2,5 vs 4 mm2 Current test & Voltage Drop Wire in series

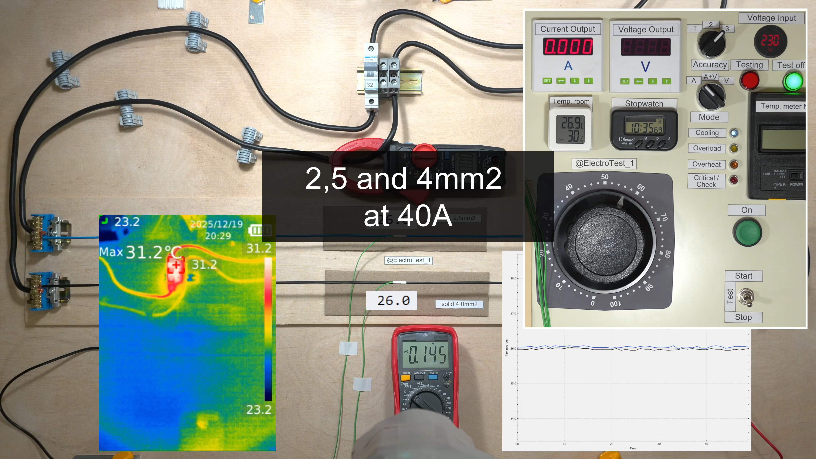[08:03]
On screen: max 31.2°C
Let's see whether the single 4 mm2 wire will overheat at 40 amps.
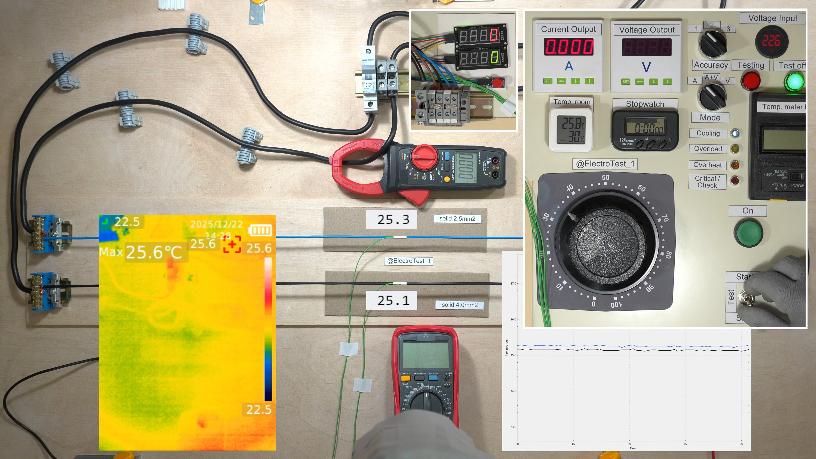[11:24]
On screen: max 25.6°C
Let's look at the cooling process.